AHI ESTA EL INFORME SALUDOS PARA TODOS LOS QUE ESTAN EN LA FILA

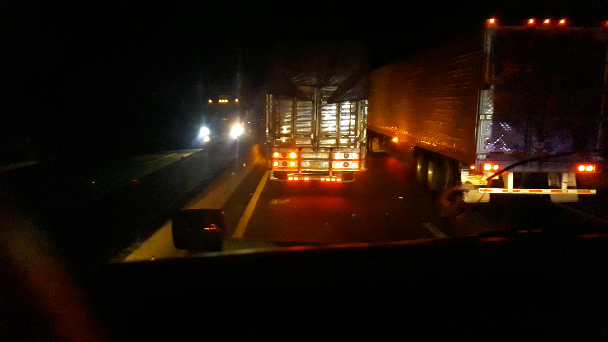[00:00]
El 1042. Buenas noches para todos. Hasta ahora no se salve con el servicio de grabar. No me sabe el kilómetro de viajera. Pero está ya en la subida ya en la Cúrcide. Ya empezaba allá para agarrar la bajadota. Para llegar a la reforma de la maquinita para el norte. Allá no era vida, ya está el 1042. Marcado a kilómetro 43 hacia el sur. 43 hacia el sur.